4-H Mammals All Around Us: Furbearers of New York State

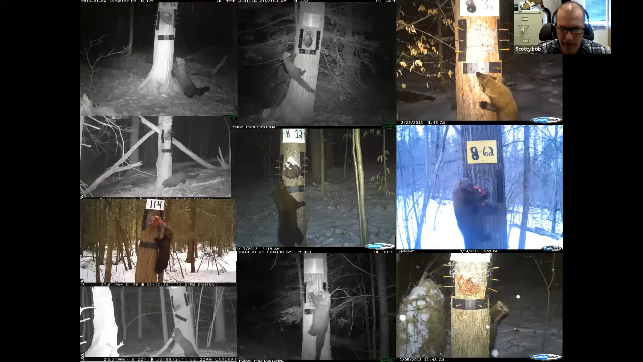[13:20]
Um, so we put these cameras out and what we found was, uh, holy crap, we got fisher. Um, and, uh, they're pretty much everywhere in upstate New York at this point. Uh, they are at higher densities and, you know, the farther, farther south you go along the Pennsylvania line, and it does taper out as you get up in the lake plains, but they exist.